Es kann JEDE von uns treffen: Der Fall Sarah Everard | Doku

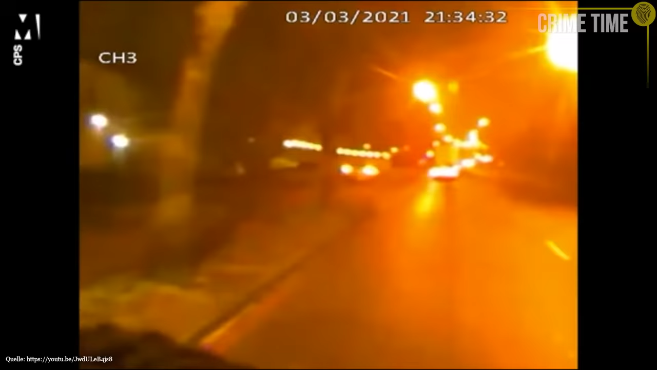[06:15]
Ein Mann redet mit ihr. Zusammen stehen sie neben einem weißen Van.
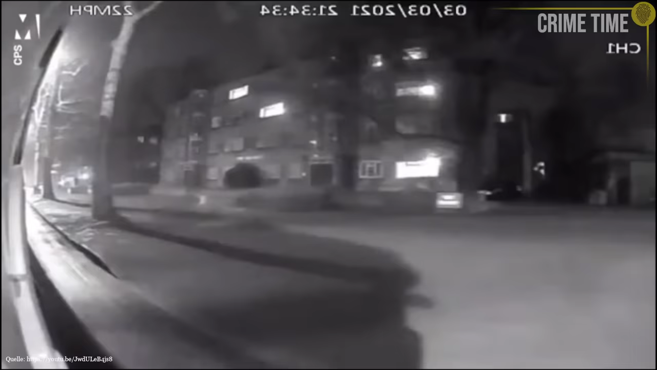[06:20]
Auf weiteren Aufnahmen ist außerdem zu sehen, wie Sarah von dem Mann ins Auto geführt wird. Auf den Überwachungsaufnahmen ist das Kennzeichen zu lesen. Es gehört zu einer Mietwagenfirma in der Grafschaft Kent. Doch wer ist der Mann? Er könnte nicht nur ein wichtiger Zeuge sein, der nachweislich das letzte Mal mit Sarah Everett gesprochen hat. Vielleicht ist er für das Verschwinden der jungen Frau verantwortlich.